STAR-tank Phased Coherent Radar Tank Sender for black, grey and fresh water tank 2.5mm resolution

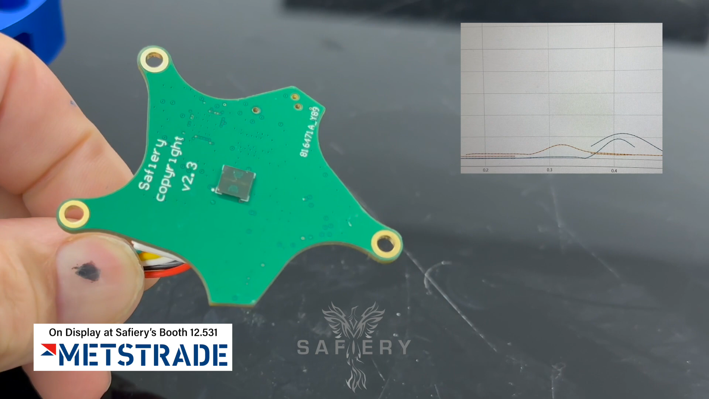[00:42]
And the processor on the other side here, which is also very small, all the pins are underneath the chip, is running at 500 megahertz.